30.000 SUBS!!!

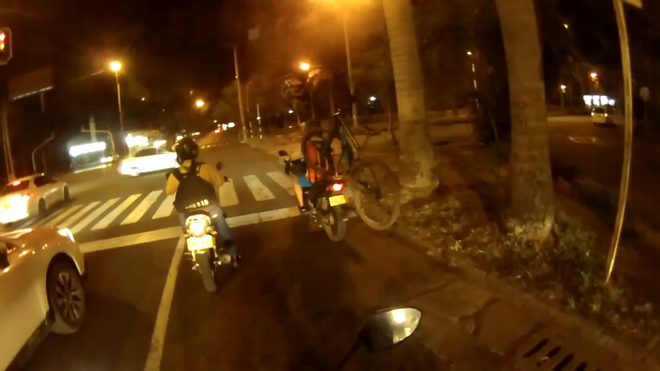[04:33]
Sí, eso es una Honda Invicta con una bicicleta montada atrás en el rack trasero. Las motos nunca dejan de sorprenderme.